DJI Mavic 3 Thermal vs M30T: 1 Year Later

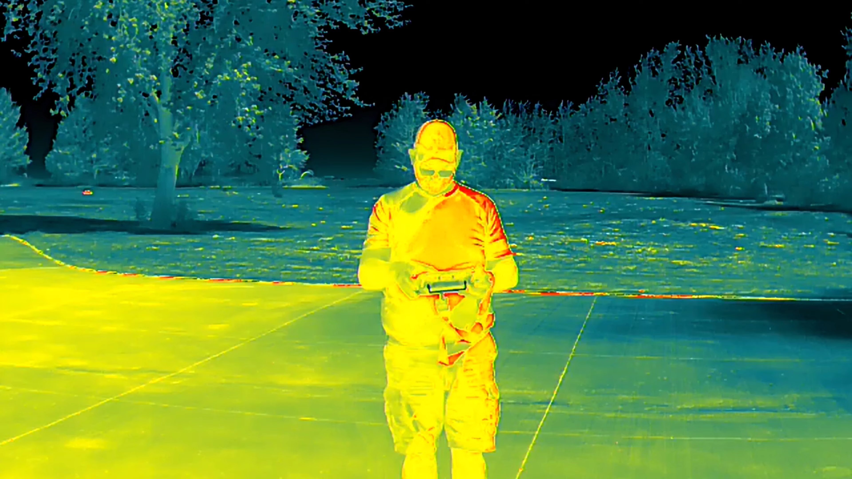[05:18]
So you could say white hot, which means everything that is on the screen that is hot is gonna be white. Or you could do black hot, which is the opposite. Everything on the screen that is hot is gonna be black. And there are several other options to choose from. It's really whatever is gonna work for your eye.
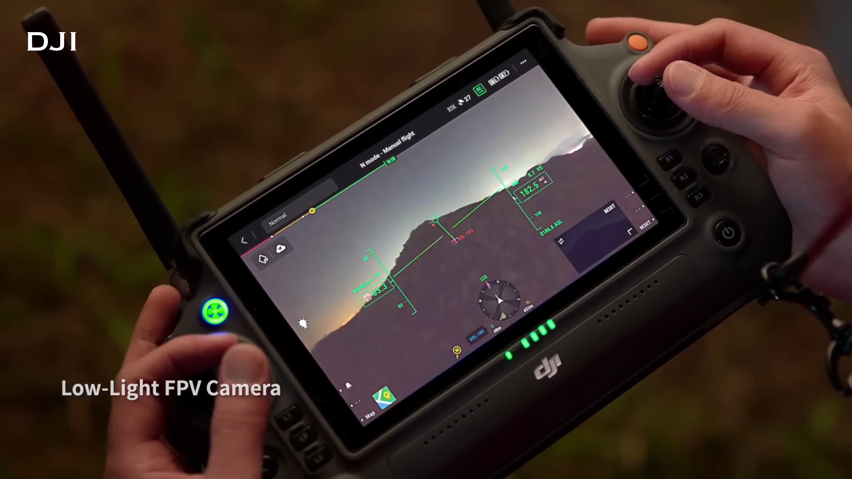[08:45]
It doesn't move up or down, you can't really control it. It is just so you can see what is straight ahead of you. So the pilot of the drone would use that camera to fly.